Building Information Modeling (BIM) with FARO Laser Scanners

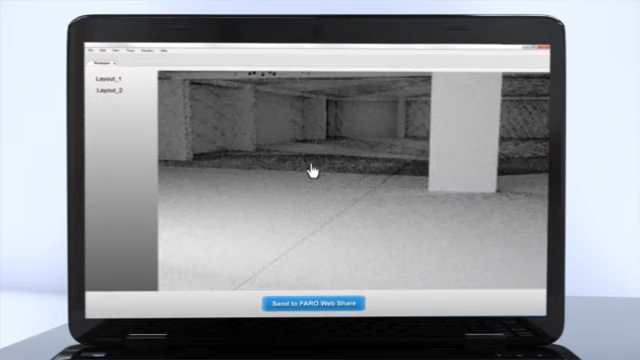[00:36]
The scan data is saved on an SD card for portable upload to the workstation for detailed 3D measuring and modeling.